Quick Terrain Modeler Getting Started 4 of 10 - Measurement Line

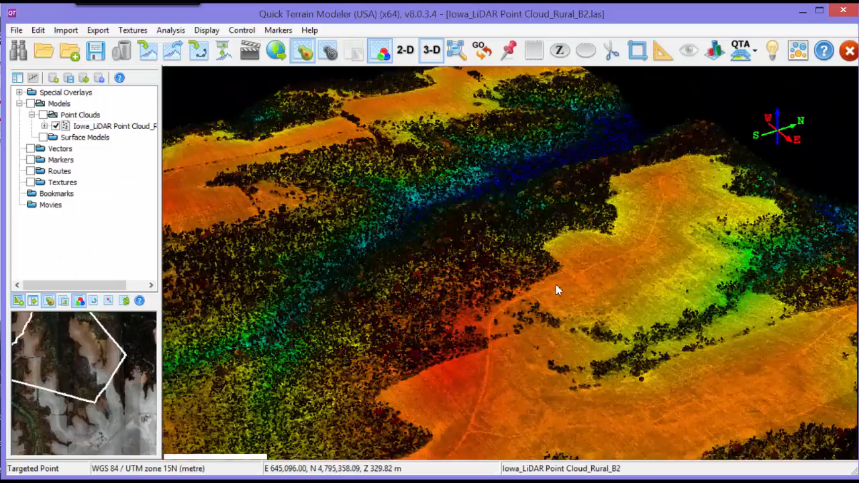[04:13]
The principles of the Profile tool are the same for both point clouds and surface models, but the profile display itself will look very different for point clouds.
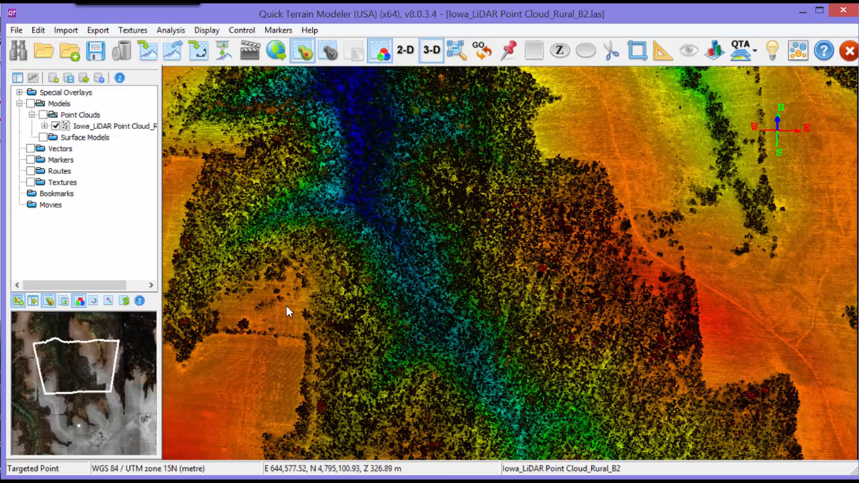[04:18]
It will consist of a slice of the point cloud,
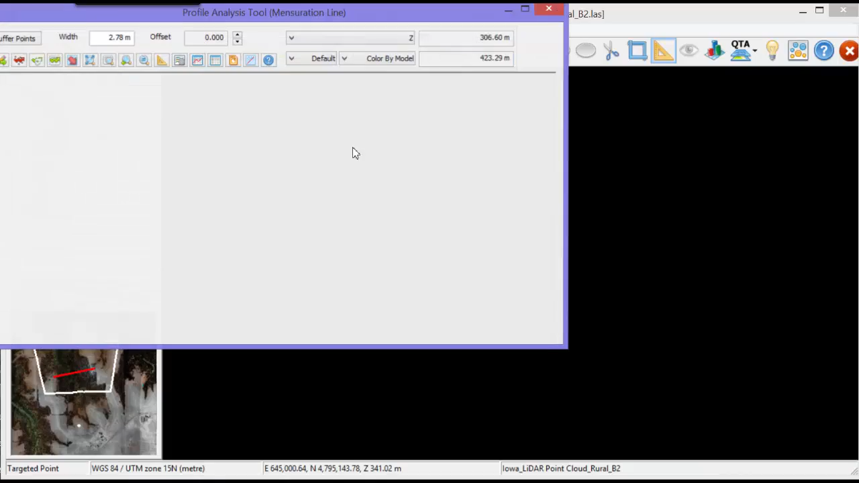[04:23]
and the width of the slice will be defined in the width window in the Profile Analysis tool. The width can be changed by entering a new width and clicking Get Buffer Points.
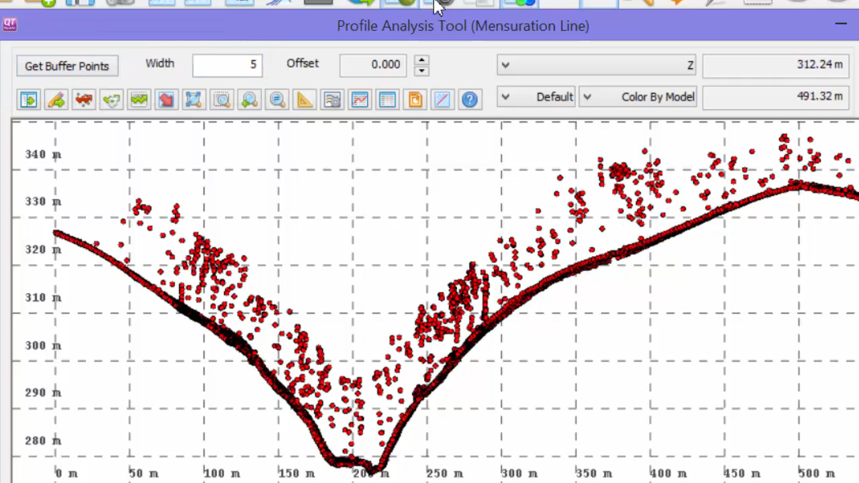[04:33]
The Mask to Area in 3D button can be useful in isolating the 3D view
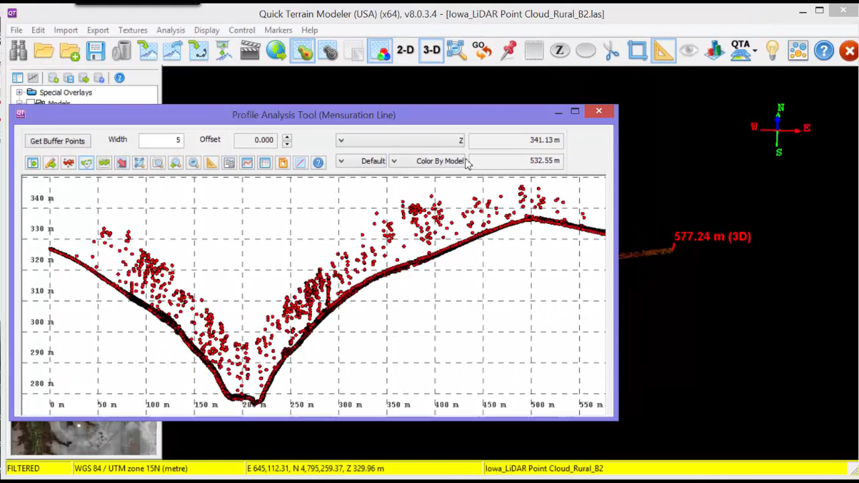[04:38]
to only the points that are selected in the profile.
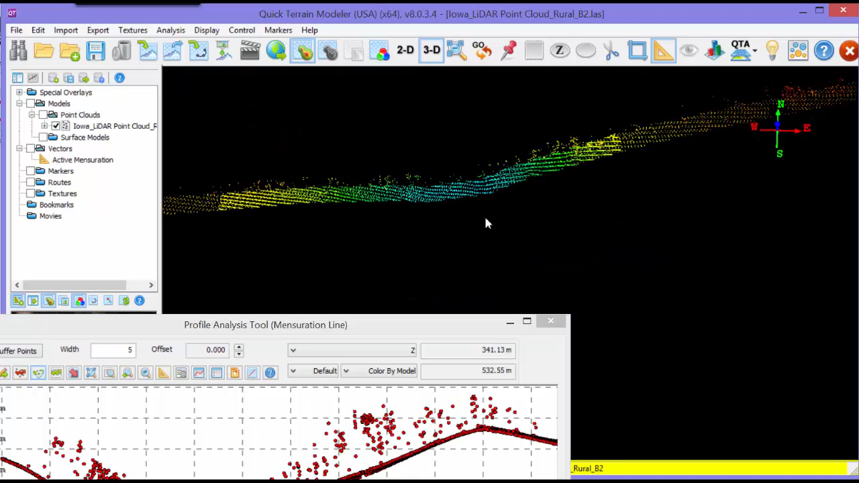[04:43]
The Offset buttons will step the profile through the point cloud in increments of the width selected in the width window. That concludes Chapter 4 of the Quick Terrain Modeler Getting Started series.